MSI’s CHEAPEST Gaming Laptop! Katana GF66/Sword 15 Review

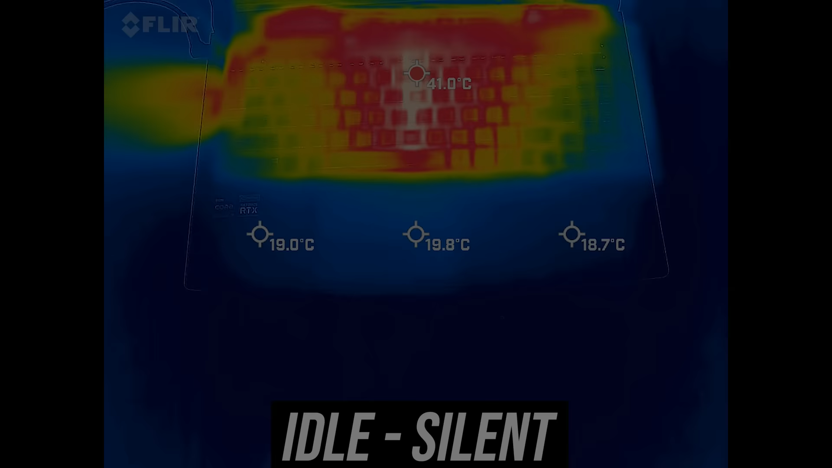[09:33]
The keyboard area was warmer compared to others at idle, most laptops are around 30 degrees Celsius in this test.
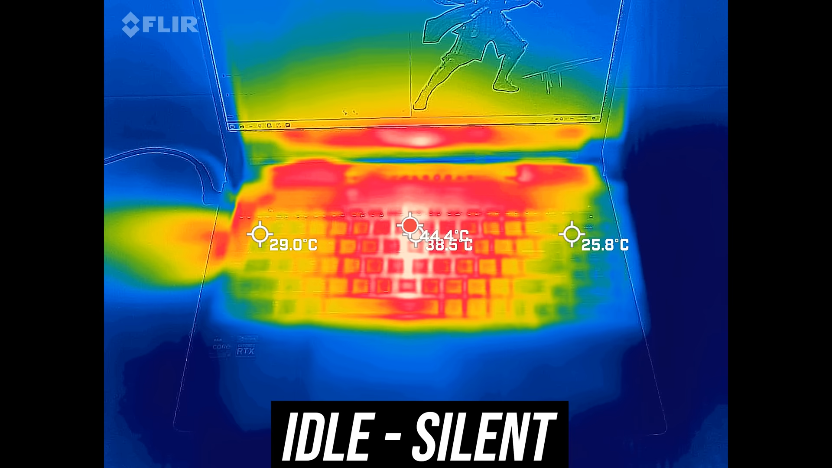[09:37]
With the stress tests running in the same lowest mode it's actually quite warm in the middle, approaching uncomfortable.
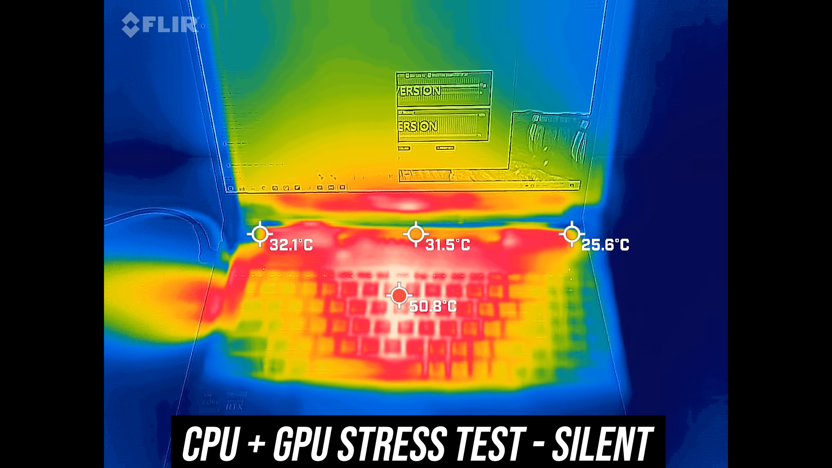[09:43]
Balanced mode was quite similar in the middle, 50 in the middle is fairly hot. Extreme mode was similar despite the higher fans now as the power limits of the CPU and GPU increase. Cooler boost lowers the temperatures as the fans are maxed out now. WASD always felt fine and the wrist rest was always cold, let's have a listen to the fans.